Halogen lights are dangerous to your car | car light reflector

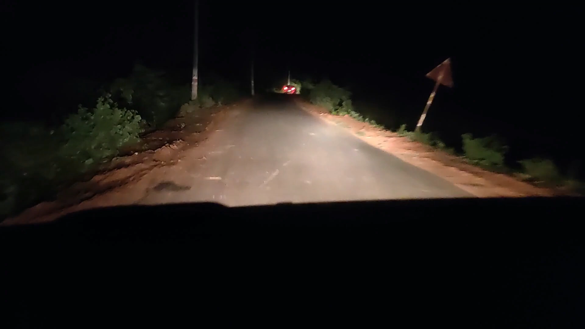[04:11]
are of like purely captured in my camera and i have not altered anything here and this brightness is emitted out of this spoiled reflectors so i think still i can run it for a couple more years and also like one more point i would like to add is like i have checked with few of my friends who are still using this cut outer for their uh